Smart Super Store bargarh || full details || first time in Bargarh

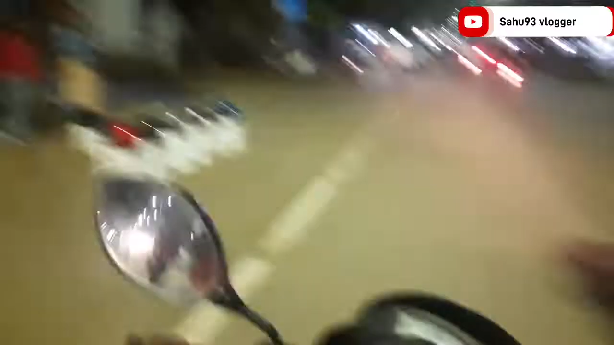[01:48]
पहला अच्छे गवर्नमेंट बस स्टैंड, तापरे अच्छे गांधी छक, तापरे प्राइवेट बस स्टैंड नो राइट साइड के अच्छे स्टोर रो रास्ता अच्छे।
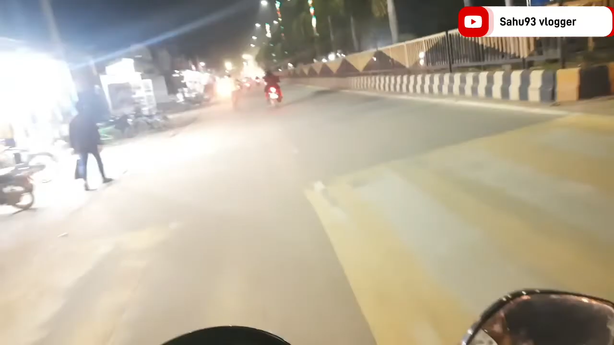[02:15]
ଏଇଟା ଗାନ୍ଧୀ ଛକର ରାସ୍ତା, ଆଉ ଇନୁ ସିଧା ସିଧା ଯିବା ବେଲେ ପ୍ରାଇଭେଟ ବସ୍ ଷ୍ଟାଣ୍ଡ ରାସ୍ତା ଅଛି।